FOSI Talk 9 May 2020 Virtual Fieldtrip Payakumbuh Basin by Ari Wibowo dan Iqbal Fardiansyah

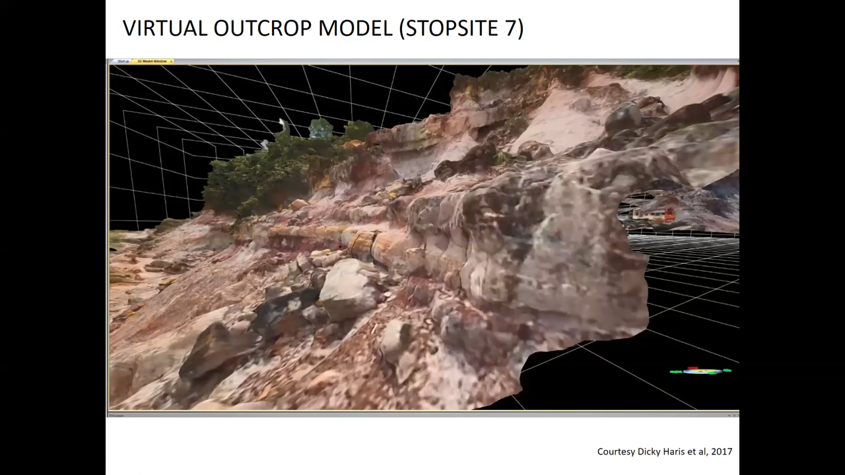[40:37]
and sub-rounded grain, where we can find fine sediment dominated in this area, which indicates that the outcrops in this
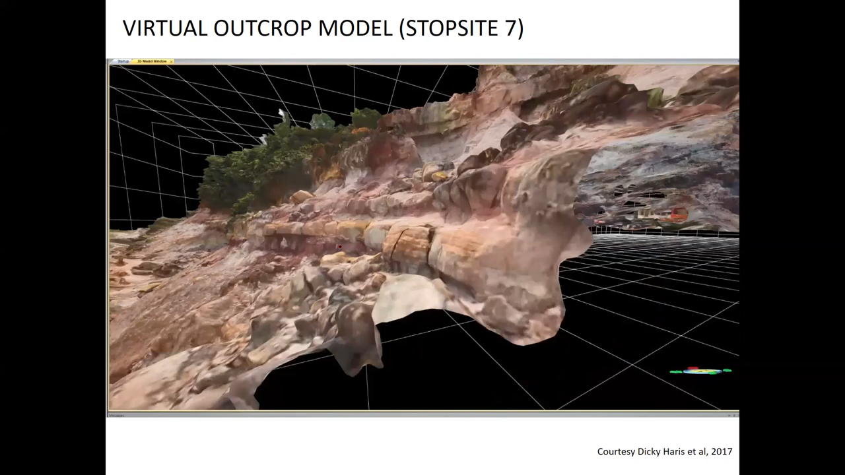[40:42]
area is belongs to very distal environment from the whole series of alluvial-fluvial systems.
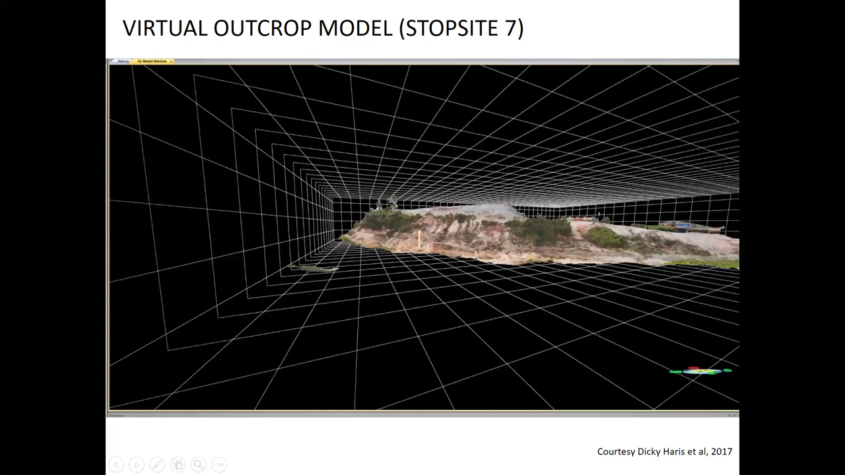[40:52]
Now, if we can see from the different view from the backside to get the three-dimensional of this channel body,
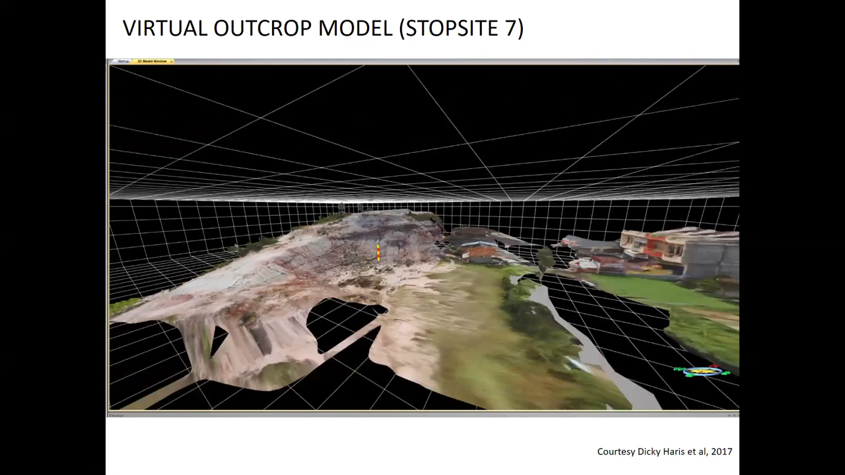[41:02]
then we can zoom in a little bit. Keep in mind that the scale bar is 5 meter.
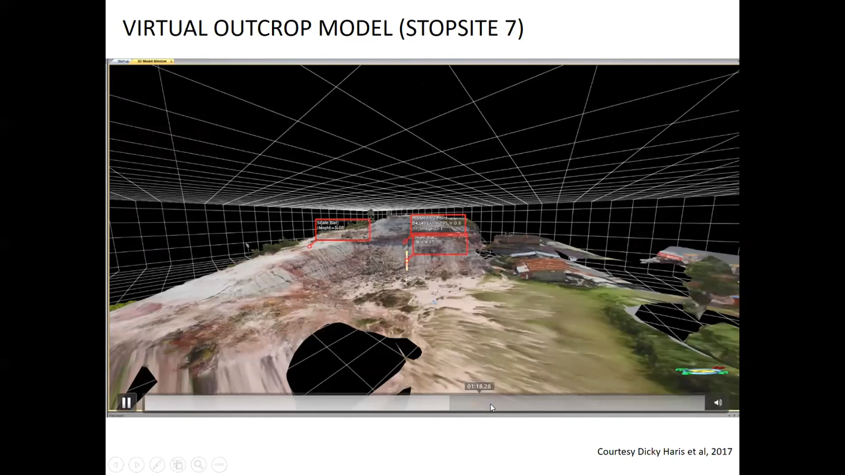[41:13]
Yeah. So vertically it's only up to 10 meter. Maybe it could be less. Now we are seeing the channel from the backside. So this is example of the single channel. Keep in mind that actually the width of channel is not, it could be longer than this due to the lack of the limited of the outcrop,
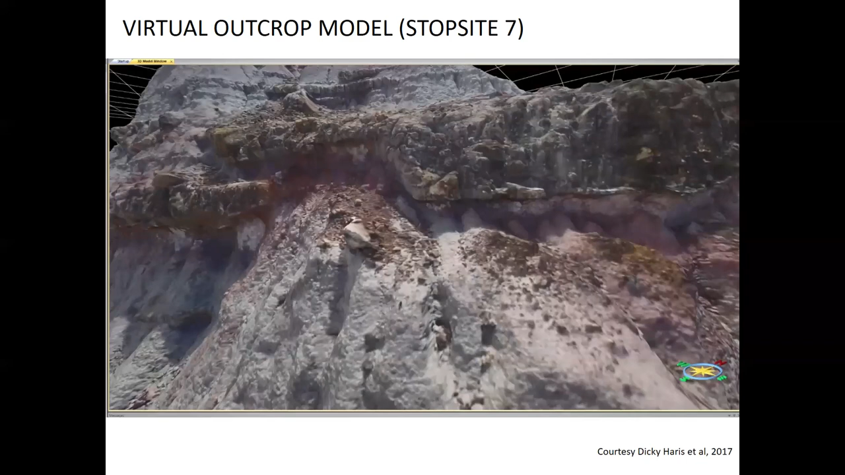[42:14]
Is the closer detail of the channel bodies overlying the fine sediments that consist of the laminated siltstones
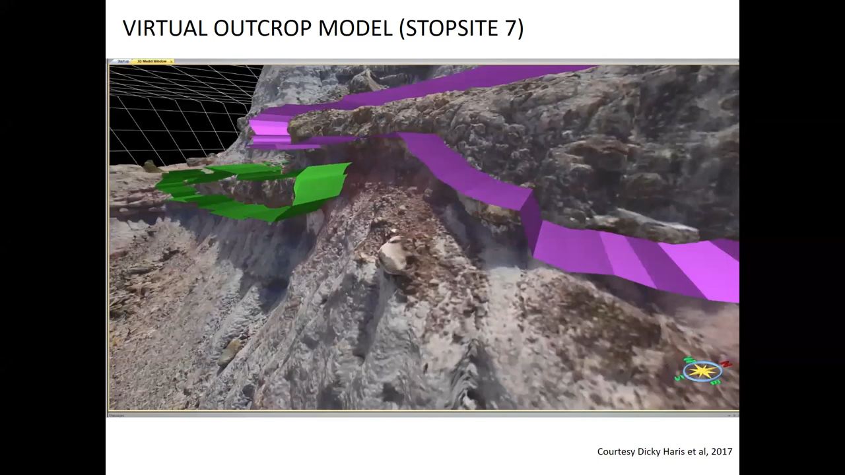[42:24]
as part of the floodplain overbank deposits.
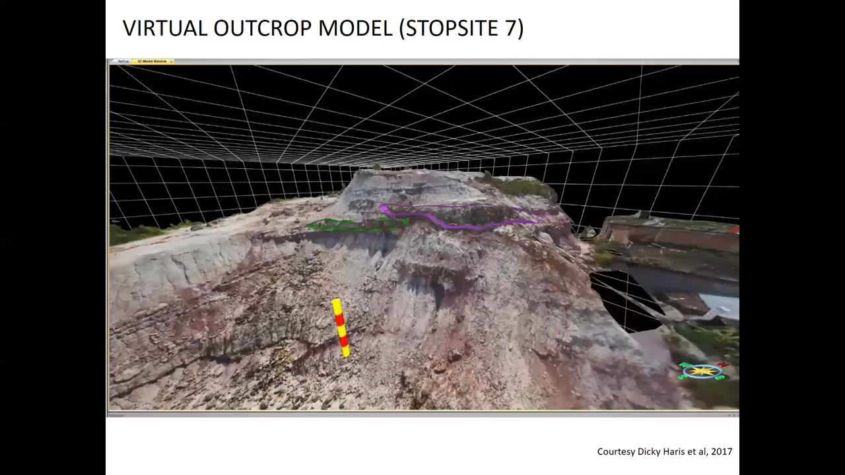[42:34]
So this is the brief summary of the outcrop at the stop set 7.